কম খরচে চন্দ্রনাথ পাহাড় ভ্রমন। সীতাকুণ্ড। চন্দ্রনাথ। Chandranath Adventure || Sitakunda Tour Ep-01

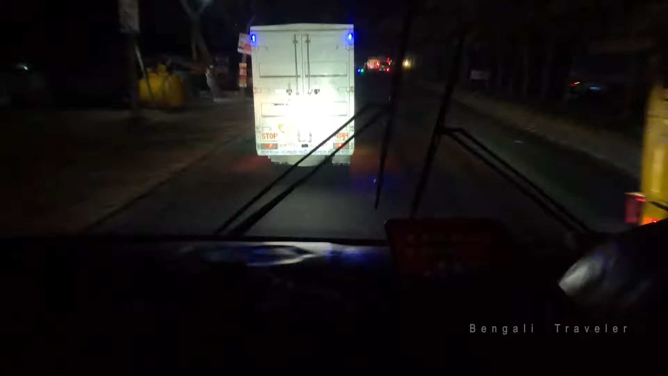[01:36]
પારે રાદ ગોભીર હોચે આમાદેર ભાસ ઢાગા થેકે
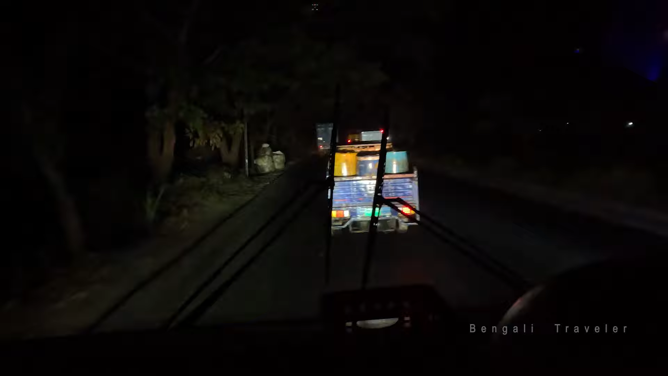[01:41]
કુંળા હોય છુટે ચોલે છે શીતા કુંળે રુત્દે શે